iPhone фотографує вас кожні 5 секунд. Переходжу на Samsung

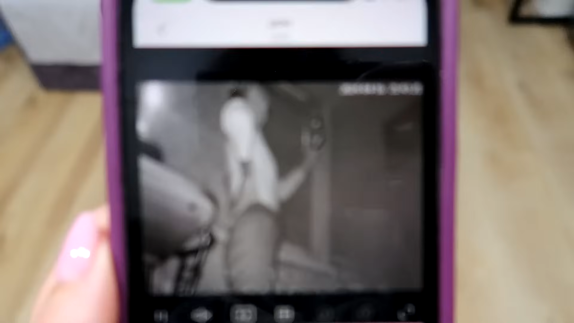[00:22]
Подивіться, вона щас там на балконі стоїть чорно-бєлому і тримає телефон навпроти обличчя свого.
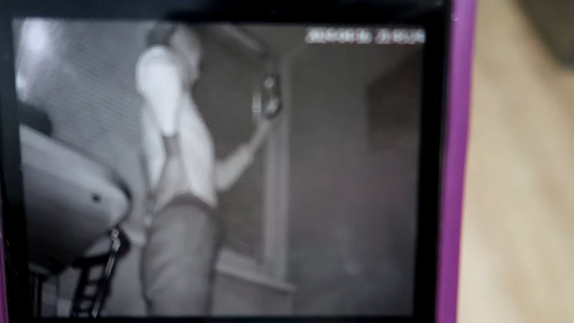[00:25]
Бачите спишка? Раз. Два.
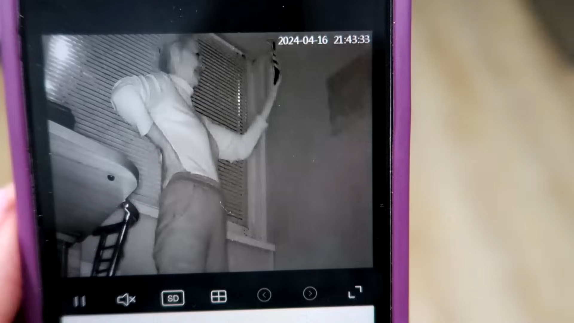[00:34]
Вона нічого щас не робить. Три. Ви бачите це? Я просто в шоці, що відбувається.
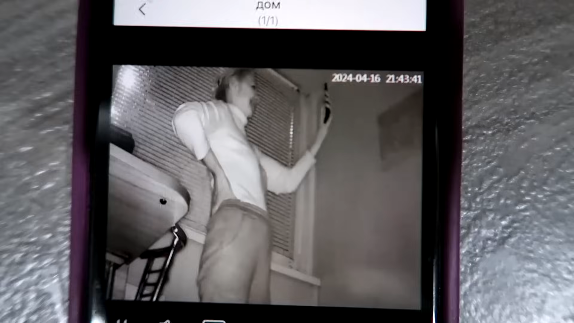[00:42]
Я думала, це фоткає тебе. Мама, він фоткає тебе, дивись. Раз, два, три, чотири. А що ти бачиш? Ні, це як секундомер. А ну, коли ти бачиш, кажи мені.
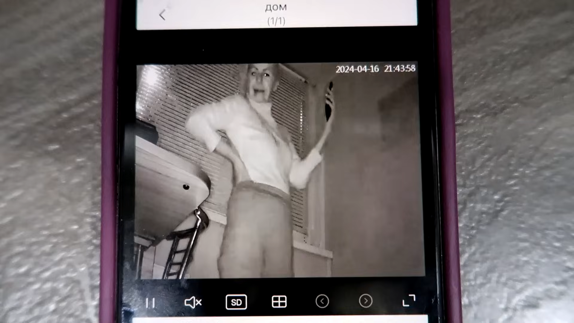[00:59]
Ну, зараз я тобі скажу точніше окуляри вдіну.
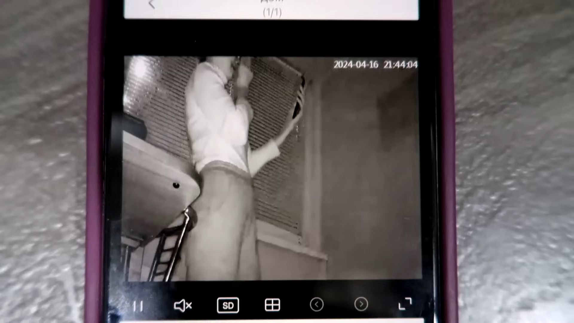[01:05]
Тридцять сім, тридцять вісім, тридцять девять, сорок, сорок, сорок, сорок. Ось час була мігання. Ні, це, мабуть, як секундомер працює. Це працює таймер, скільки ми з тобою базаримо. Оп.
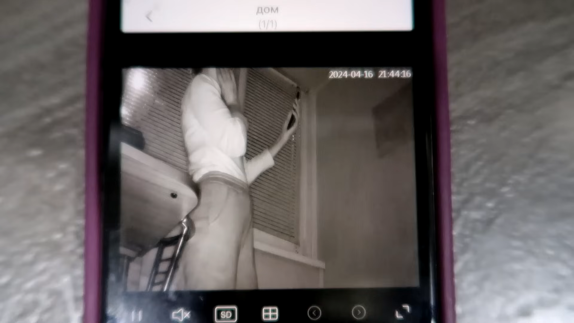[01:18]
Оце я коли кажу оп, я бачу спишку. Оп. Оп. Поняла? Через кожні три секунди. Раз, два, три, чотири.
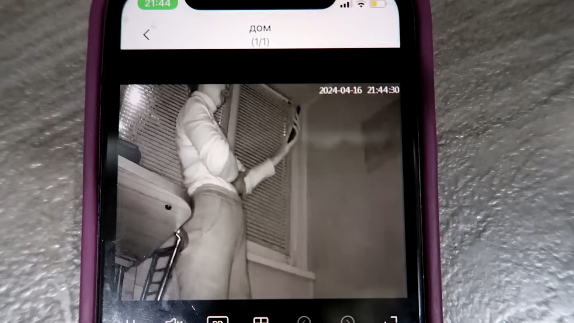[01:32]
Раз, два, три, чотири. Раз, на раз. Кожні чотири секунди були мої. Ну, кожні чотири, три, чотири. А ви поняли? Мама, короче, зі мною розмовляє. Ну, ми перевіряємо, як працює камера. Якщо вона у мене, типу, і чи зможемо ми наблюдати за Кеті.
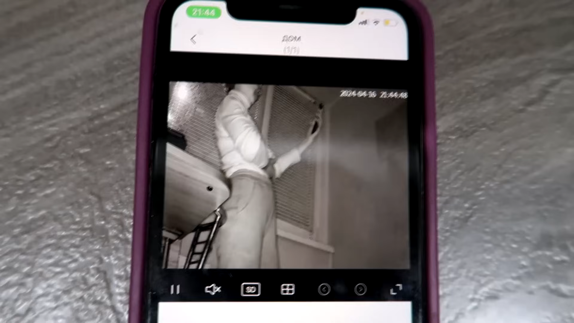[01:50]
А я дивлюсь, що якісь спалахи. Думаю, вона... А ну, мам, підійди трошки. Ну, відійди в сторону, бо я погано тебе бачу. От так, до вікна. І вона, короче, зі мною... Ну, і повертайся боком. Зі мною розмовляє просто так по телефону, а я бачу якісь спалахи.
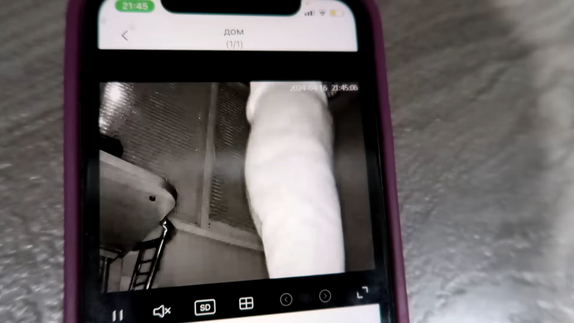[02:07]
А ну, я світло вимкнула. То повернай же боком.
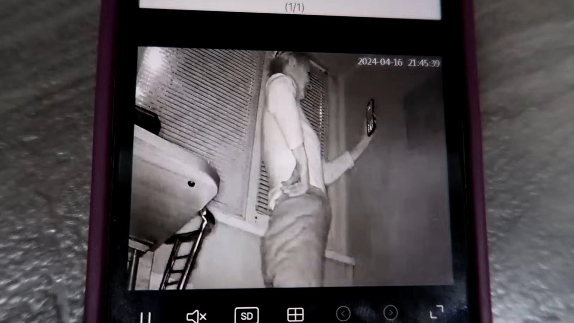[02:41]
Вона щас переключається в чорно-біло. Ну, цей. Оп. Пришил в спалах раз. Оп. Отак і стій. Так от, говорю, так і стій. Повернулась. А ну, піднеси камеру, слишиш? А ну, покажи, типу, телефон сюди на камеру. На, на цю камеру.
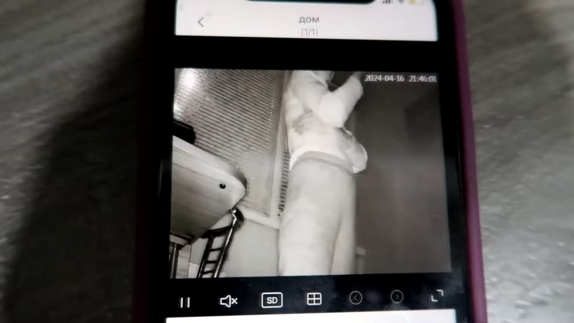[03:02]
Телефон прямо в камеру. Телефон. Покажи мені в камеру свій телефон.